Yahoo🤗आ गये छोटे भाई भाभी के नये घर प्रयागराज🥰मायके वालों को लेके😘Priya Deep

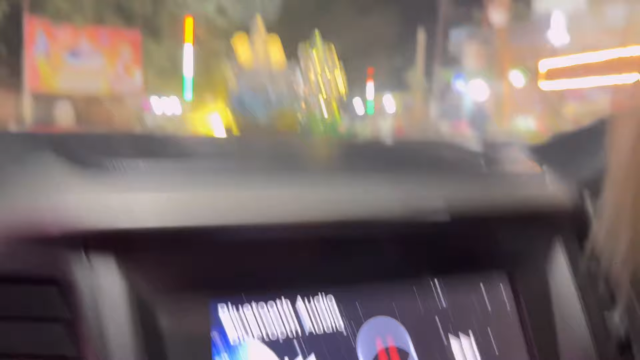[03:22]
और देखो बहुत ज्यादा सन्नाटा आ गया है, लाइटिंग लेकिन अच्छी हो गई ना।